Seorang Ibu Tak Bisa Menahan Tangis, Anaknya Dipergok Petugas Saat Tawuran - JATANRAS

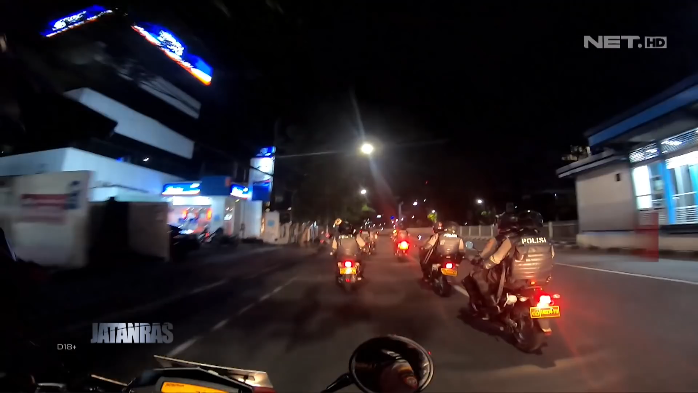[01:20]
Tepat di pertigaan penjahat, dimemberhentikan tiga orang pemuda yang berboncengan tak menggunakan helm.
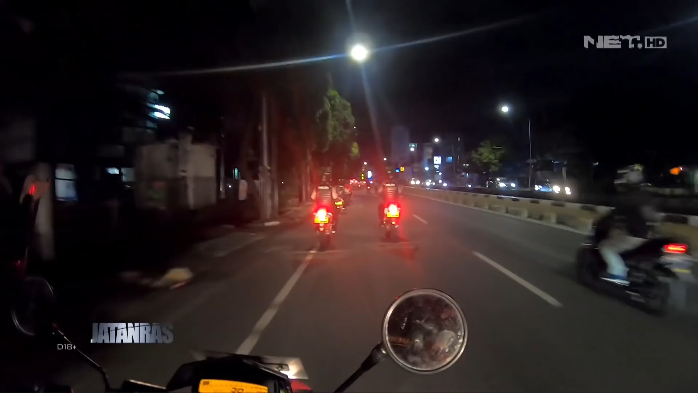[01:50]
Tidak hanya jalan-jalan utama yang disisir tim patroli presisi, jalur-jalur komplek pun ikut disisir petugas untuk membubarkan masyarakat yang masih berkumpul di jam-jam rawan.